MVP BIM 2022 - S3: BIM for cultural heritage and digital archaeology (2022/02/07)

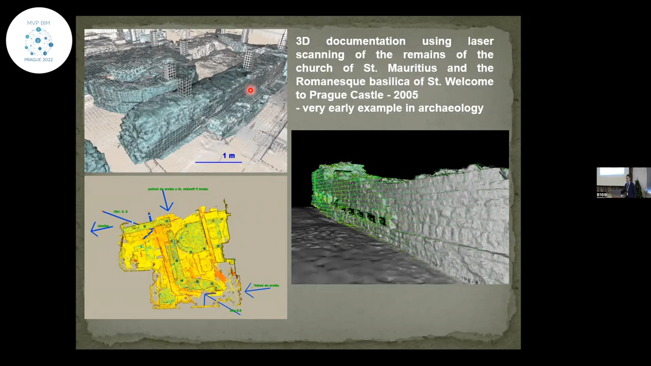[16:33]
but it's interesting to compare the same wall documented in 2005 and documented today. There are small changing, which are illustrating the situation that the state will be worse and worse. The next one used next year in one big excavation,
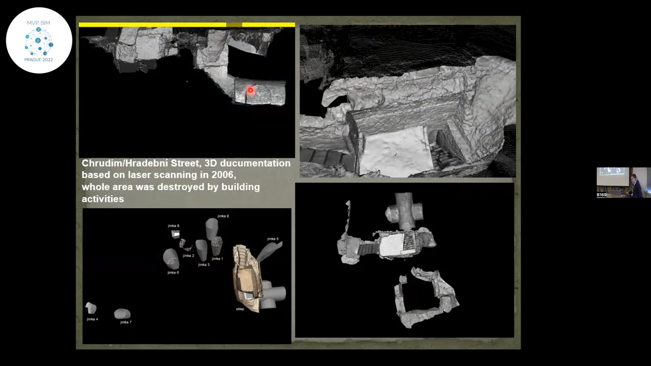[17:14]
All these building construction was completely destroyed by the underground car park, which is today on this site. There is a next important example of the 3D documentation of very important find,
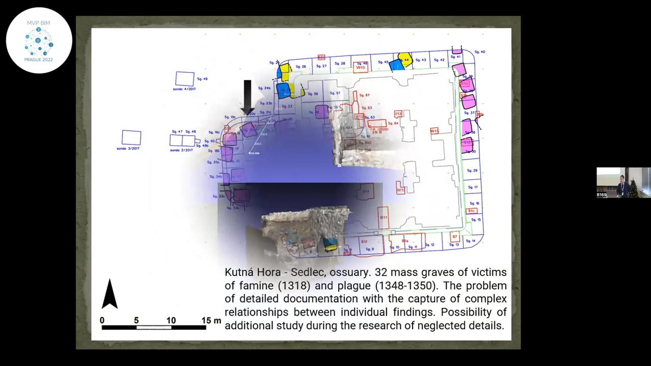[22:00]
This one was this black sign, and there is a possible to reconstruct.